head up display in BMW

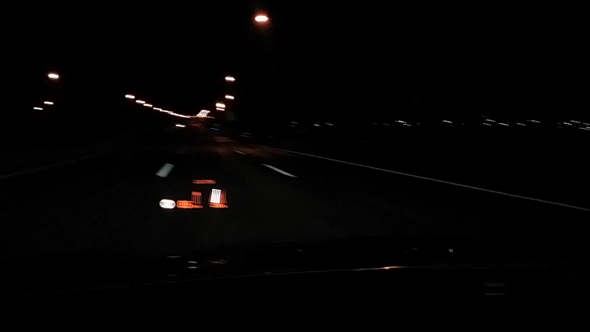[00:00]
Hello, Hi, I'm Jay. Today, I'll let you know about BMW's screen on Windows. We call it Head of Display. Yes, over there. It is build only by driver. It is very convenient and good control display. We can see the speed and turning the music with this.